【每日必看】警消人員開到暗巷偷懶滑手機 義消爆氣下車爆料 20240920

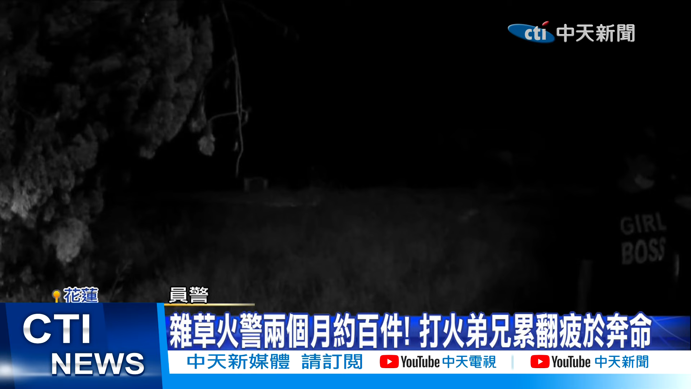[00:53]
谁会在大晚上半夜一两点在那边弄木炭拿着手电筒一旁切树丛里发现一名中火的盘姓富人你人又跑掉那东西烧到后面谁要处理到处都是森林大火